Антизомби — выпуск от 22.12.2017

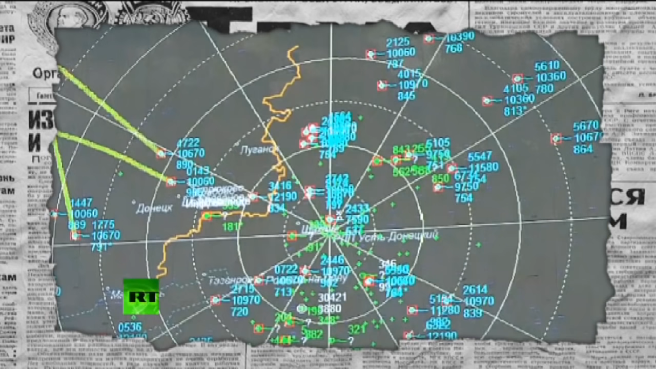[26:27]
братцы Боевая авиация ВСУ Исчезает С радаров Тщательный анализ Записанной информации Показывает Что вблизи Малазийского самолета